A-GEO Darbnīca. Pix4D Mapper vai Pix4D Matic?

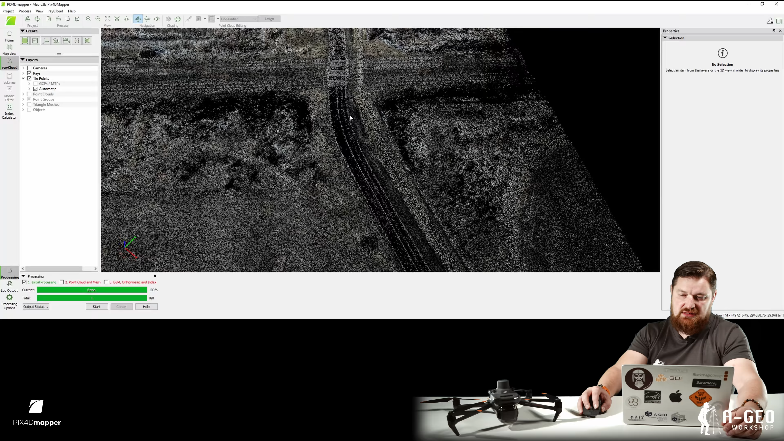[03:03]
jā, varam pārbaudīt arī koordinātu, un mēs redzam, ka koordināta augstumā ir 29. Un te mēs pievienojam savus ground control pointus, jā, ko mēs esam izvietojuši apvidū. Ar GNSS iekārtu esam uzmērījuši viņus, un nākošais mums ir jāimportē rezultāts no GNSS iekārtām.
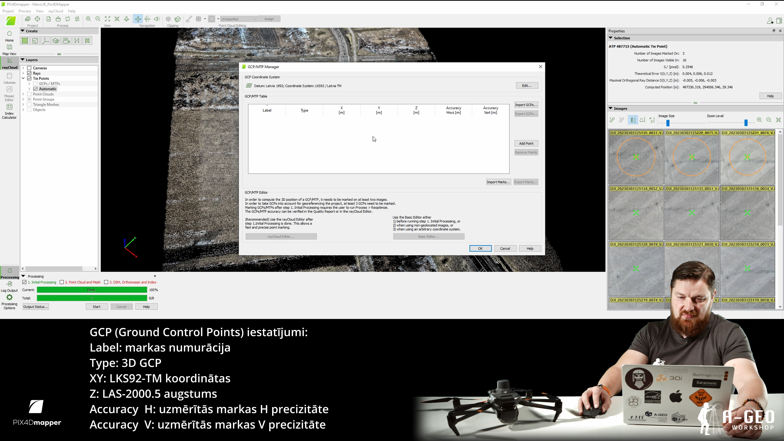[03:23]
Tātad import GCP, izvēlēmies mapīt, kur atrodas, mēs pēcēsim OK, un galvenais ir, lai būtu vertikāla un horizontāla precizitāte norādīta jūsu punktiem.
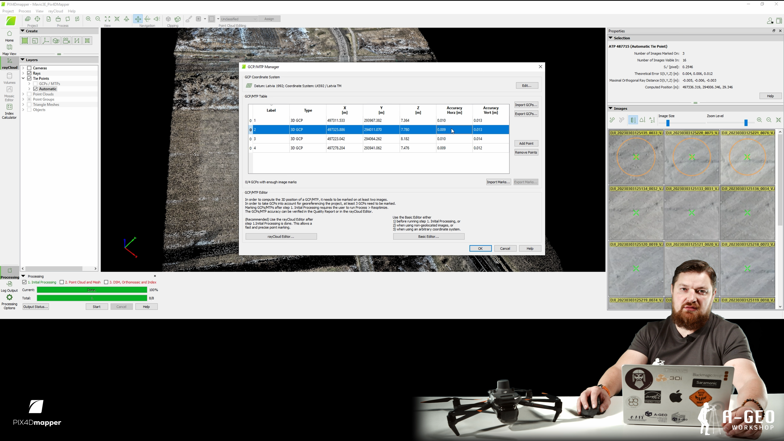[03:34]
Nospiedīsim OK. Un tālāk
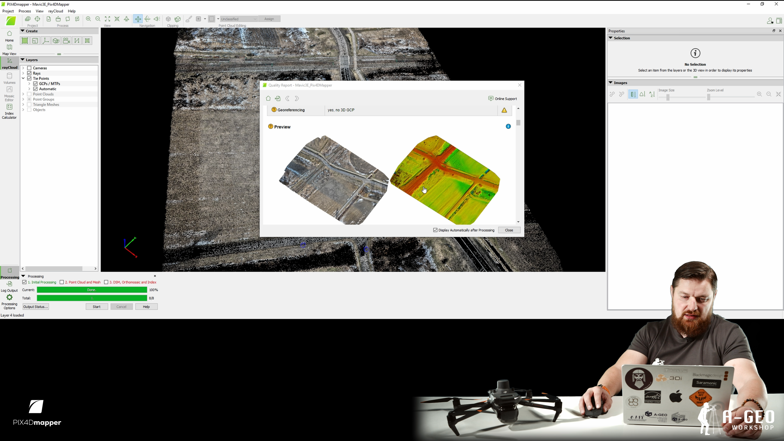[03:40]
skatāmies savu punktu mākoni, mēs redzam mūsu ground control points. Es tagad nospiedīšu uz tā, izvēlēšu savu pirmo, un jūs redzat, ka labajā stūrī man nobīdi ir, jā, un tad man ir jāpabīdi. Tas notiek tāpēc, ka nav pareizā augstumā. Šobrīd punktu mākonis. Mums to punktu mākoņu vajag tā kā uzsēdināt virsu uz mūsu kontrolas uzmērījumiem.
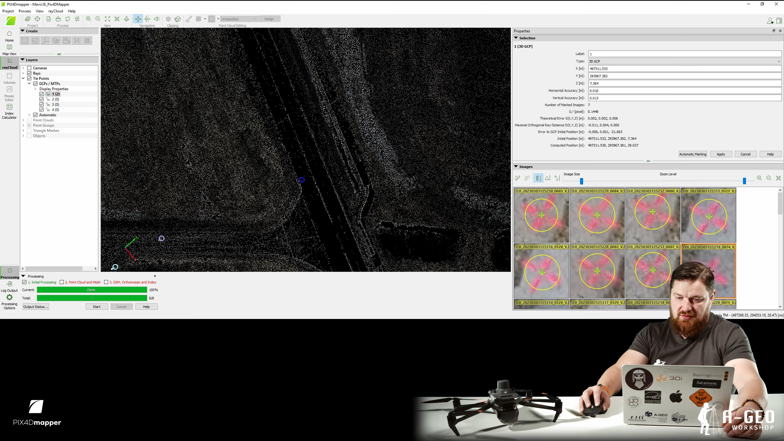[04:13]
To mēs darām ļoti vienkārši. Uzspiežam pa vidu markai. Tajā gadījumā mēs bijām izmantojuši krāsu, jo nebija iespējams novietot markas, jo vējš bija 16 metri sekundē. Brāzmās tā kā viņus varēja nopūst.
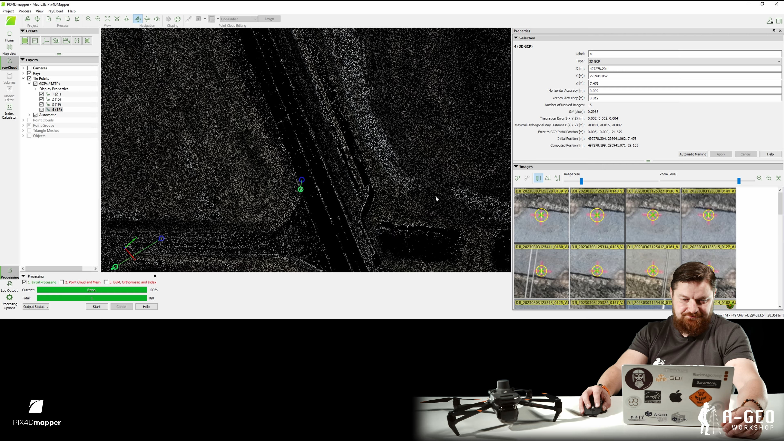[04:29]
Tā, tālāk mēs nospiežam procesu reoptimize.
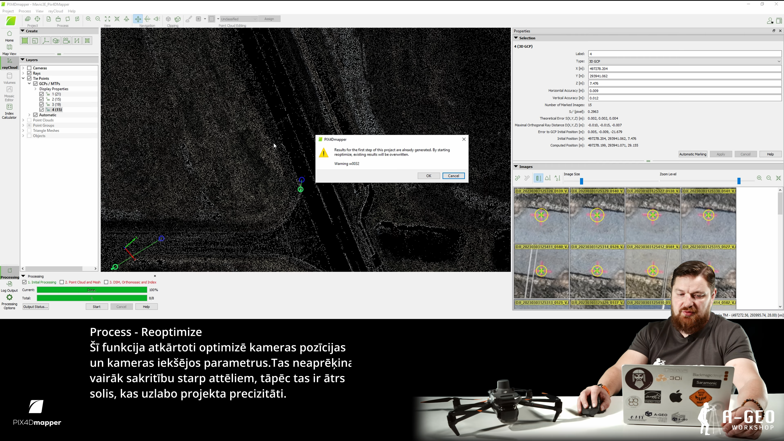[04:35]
Un dodam programmai tad pārreikināt koordinātus mūsu punktu mākonim.
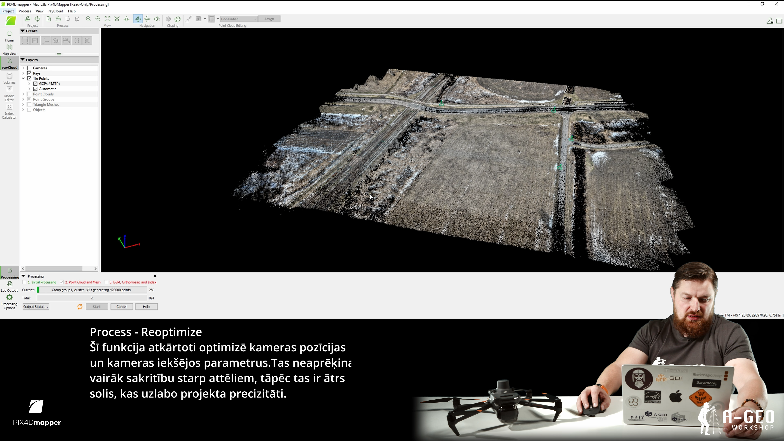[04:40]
Un pēc tam uzreiz ķeramies klāt pie otrā procesa. Point Cloud and Mesh. Mēs izvēlamies, protams, LAS punktu mākoni, lai samazinātu vietu diskā,
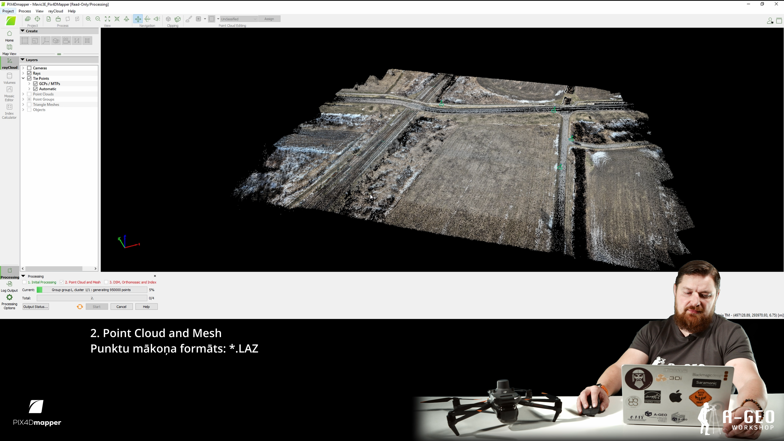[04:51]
jo LAS punktu mākonis viņš būs kaut divreiz vai trīsreiz lielāks nekā LAS. Tā, šobrīd programma ģenerē punktu mākoni,
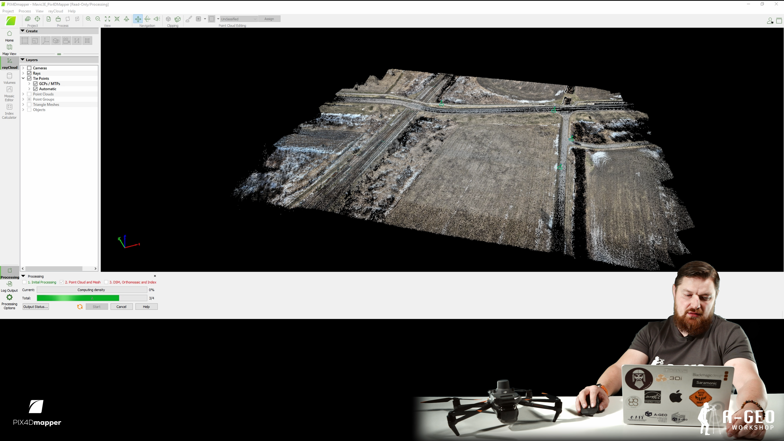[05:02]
jau tā kā nevis retinātu, bet tādu pilnu, kā ir.
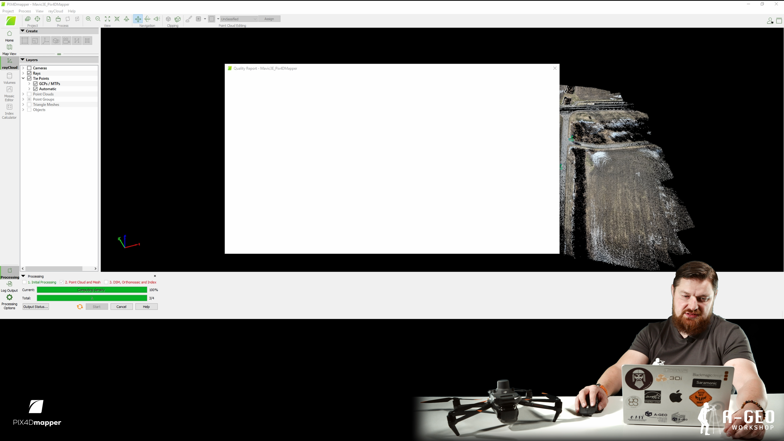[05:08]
Un mēs redzam, uzreiz mums parādās arī atskaite pēc kaut kāda laika.
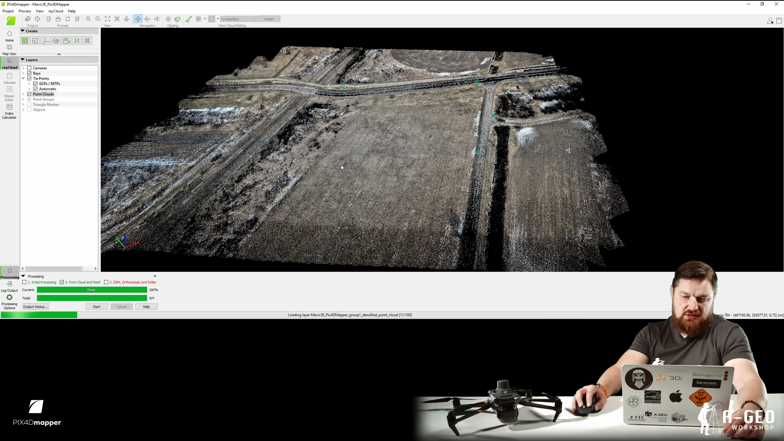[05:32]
Jā, es nospiežu Point Cloud. Programma šobrīd ielasa to visus punktus, ko viņi ir aprēķinājuši.
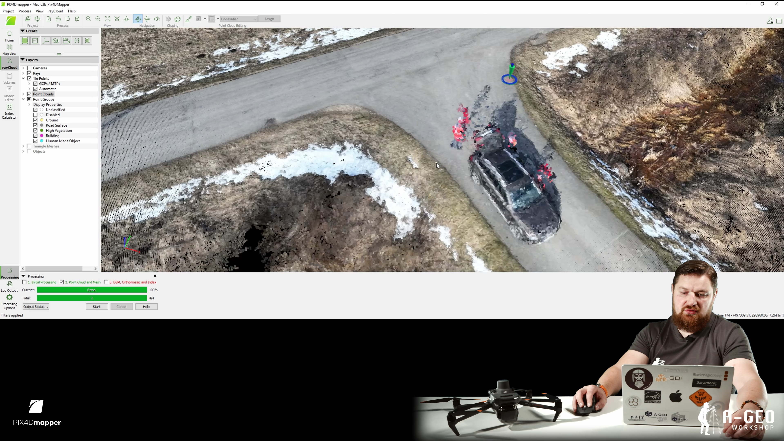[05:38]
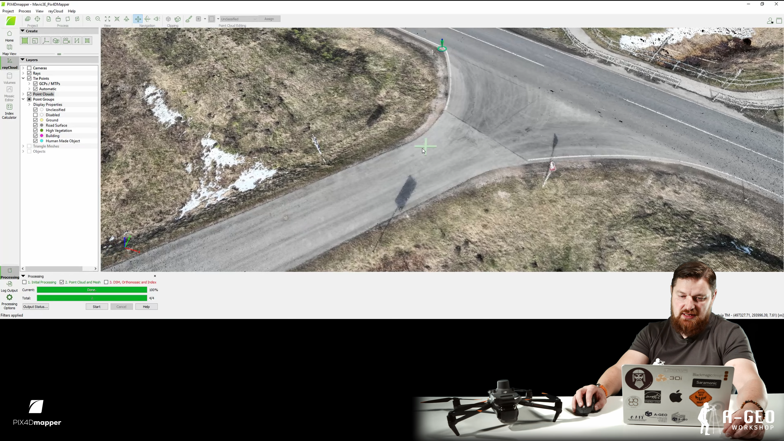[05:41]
Nu, kā mēs redzam, tagad punktu mākoņas izskatās krietni labāk nekā bija pirms tam.
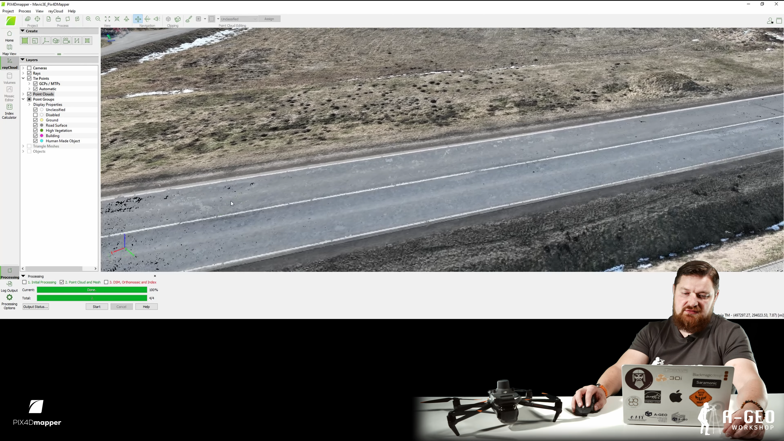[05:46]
Un, ko mēs vēl esam izvēlējušies, mēs paņēmām arī punktu mākoņu klasifikāciju.
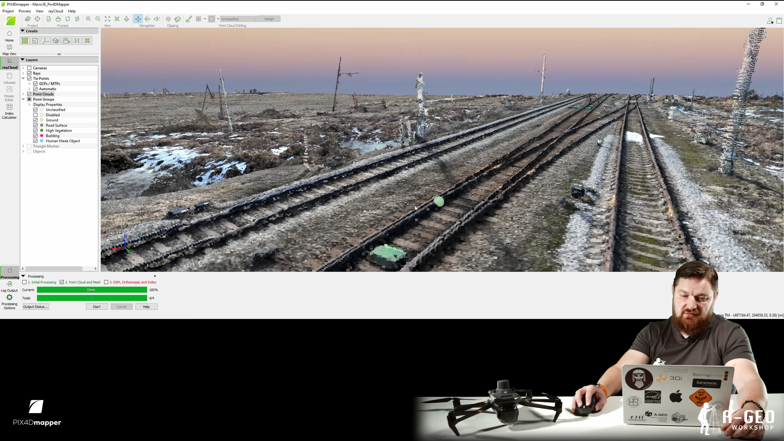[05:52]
Jā, mēs Pix4D iedevam iespēju aprēķināt, klasificēt savu punktu mākoņu tur pret zemi.
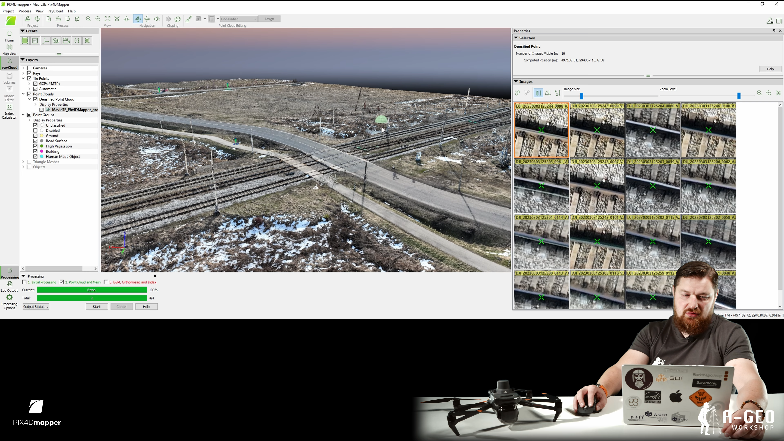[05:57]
Kā jūs redzat, Ground, Raw Surface, High Vegetation un tā tālāk. Tā, nu, redzam stabus arī.
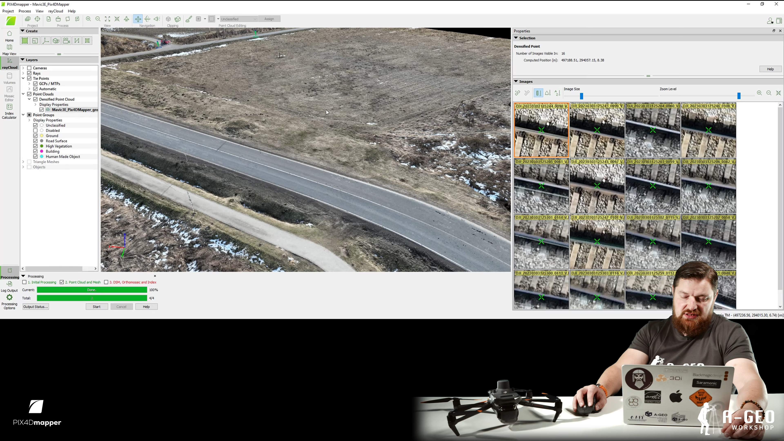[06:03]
Stabi ir vertikāli, būtu lidojuši bišķiņ citādāk, tad varētu redzēt arī visus vadus, bet tur bija cits uzdevums. Ja. Tā, tagad es atslēdzu, ka es redzētu atstājot groundu, un te mums ir problēmiņas ar to pašu klasifikāciju. Ja. Tā kā Pix4D nespēja tik precīzi varbūt aprēķināt jūsu punktu mākoņu,
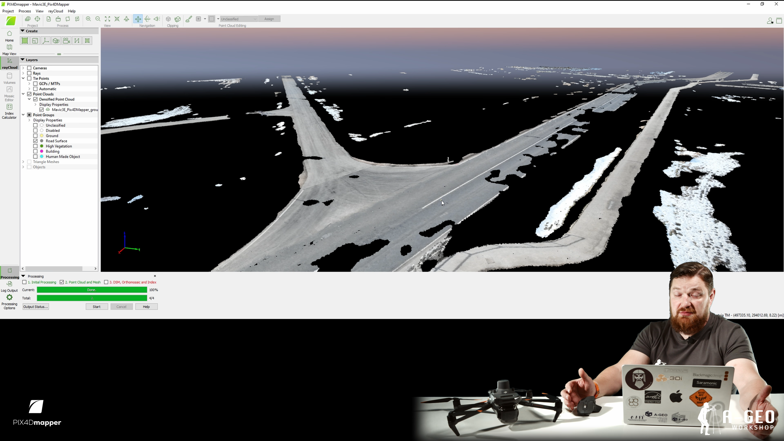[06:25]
jo mēs pat arī nevaram viņam mainīt iespējas kaut kādas iestatījumas. Kā ir tur, tā arī ir.
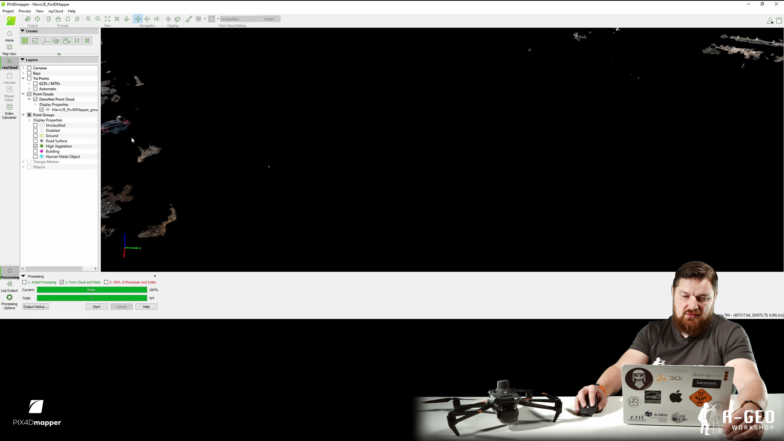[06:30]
Nu, kā jūs redzat, ne visa detalizācija ir korekta, tāpēc būtu vēlams izmantot pēc tam varbūt citas programmas vai pataisno zīmēt no Pix4D mapera.